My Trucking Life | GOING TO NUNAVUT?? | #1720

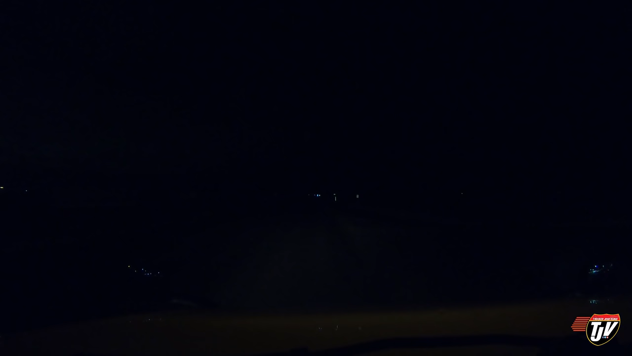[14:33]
that tell me there's no parking available I'll show you there is I'm trying to get into here
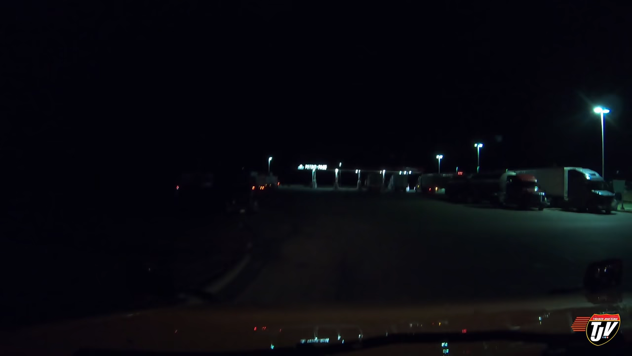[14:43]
all around yikes people parked all over the place blocking each other in here and there everywhere